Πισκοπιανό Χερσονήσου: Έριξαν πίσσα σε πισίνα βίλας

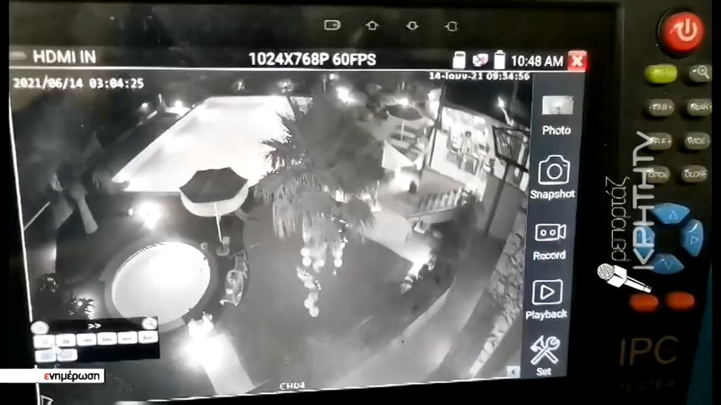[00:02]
Είναι η στιγμή που ο άγνωσος δράστης πετά πίσω σε πισίνα βίλας στον πισκοπιανό Χεξονίσου,